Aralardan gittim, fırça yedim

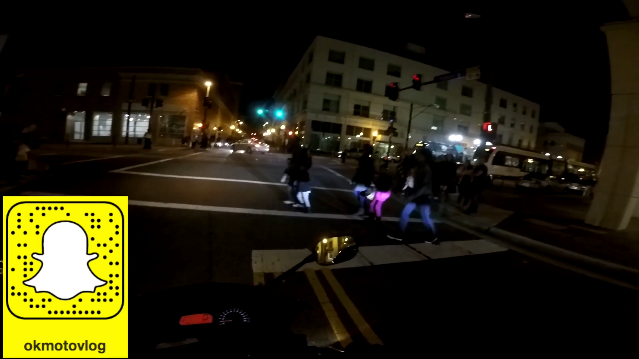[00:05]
Sizi niye geçiyorsunuz ki abi? Başka zaman mı yok geçecek?
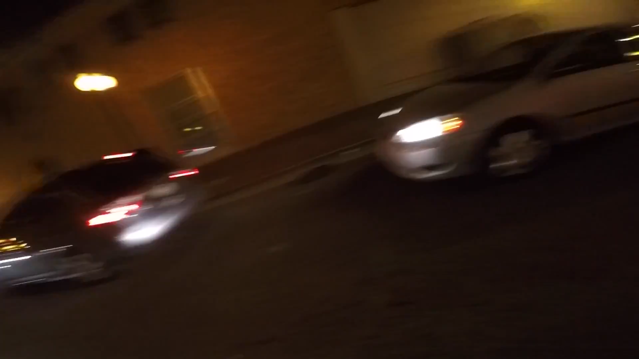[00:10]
Saçmalığa bak ya! Kodom'un polisi durmuş yolun ortasında herkesi geçiriyor bizi geçirmiyor ya! Kilitlendi işte trafik neyi bekliyoruz ki?
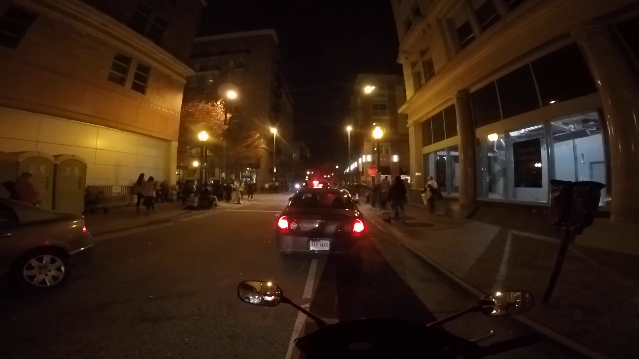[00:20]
Hadi be abicim hadi be abicim!
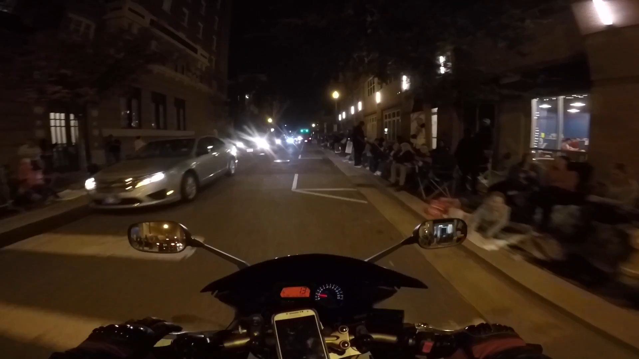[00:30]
Zipçen Ziz'in al anasını *** bu insanlar ne yapıyor burada?
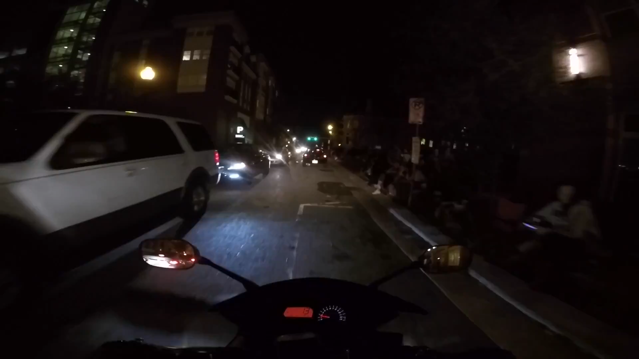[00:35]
Geçiş töreni yapıyorsunuz ev Allah'tan yani bu kadar salak geçiş töreni de olmaz ki.
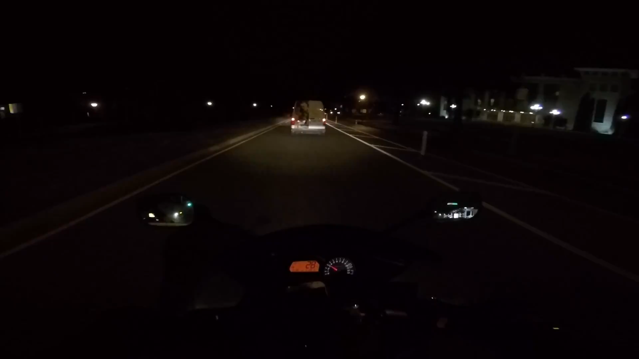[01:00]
Küfürlüyüm bugün. Festival olacak geçiş töreni var dediler. İyi hoş dedik de yani bu kadar bok edilmez ki bir trafik. Neden bu kadar yaprak düştü her yere? Bir, ikincisi şu an dışarısı 20 derece civarı. Gece 3'e 3 dereceye iniyor. Saçma sapan bir olay yani. Sıcak memleket dediler geldik şu hale bak. Bugün kod t-shirt lastik değiştirdim, kış lastiği taktım yani çok acayip bir hisli gerçekten.
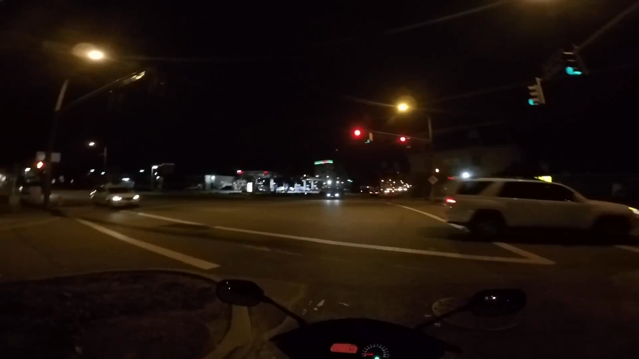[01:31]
Aynı zamanda ilk defa kış lastiği takacak bir ikincisi jantım oldu o yüzden de biraz mutlu değilim değil. Mutluyum yani. Şurada pembe yeşil bir bina var saçma sapan. Niye pembe yeşil bilmiyorum ama. Daha güzel bir renk seçelim.
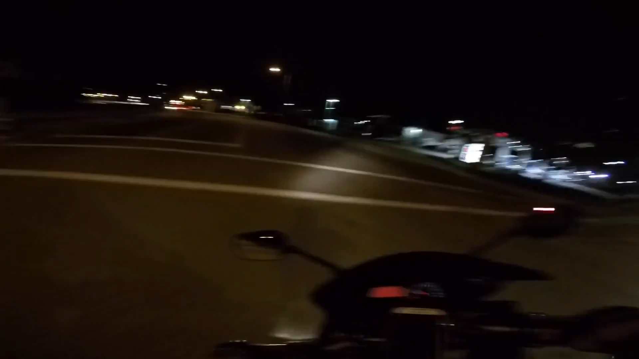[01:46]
Oranın renkleri de değişiyor ayrıca. Fransa'da atak olduğunda, atak, Fransa'da, Paris'te saldırı olduğunda Fransız bayrağı yapmışlardı, Türkiye'de saldırı olduğunda hiç bir şey yapmamışlardı. Öyle bir şey yani. Wells Fargo Bankası'nın binası sanırım orası. Abi bildiğin trafikte oturacağız ya, motor ısınacak, soğuyacak, ısınacak, soğuyacak, saçma sapan, rahatlar giderim s*****. Onda mı uğraşacağım? Şaka yapıyorsunuz, bu kadar gidecek olamayız.